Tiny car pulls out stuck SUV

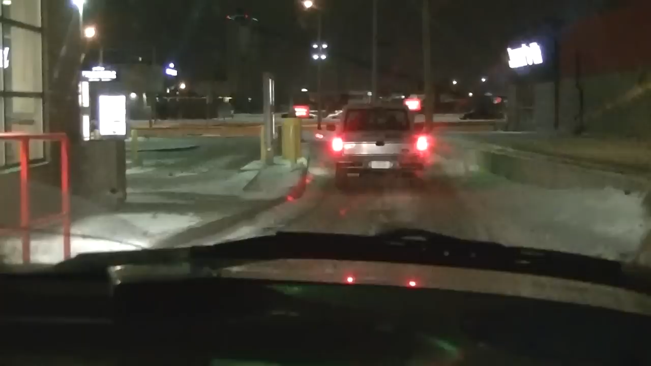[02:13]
I'll drive over the curb who backs into the driveway so he can't get out I'll turn my brakes on oh my goodness this is how stuck they are and Ford Festiva is going to pull them out apparently we're gonna try we're gonna try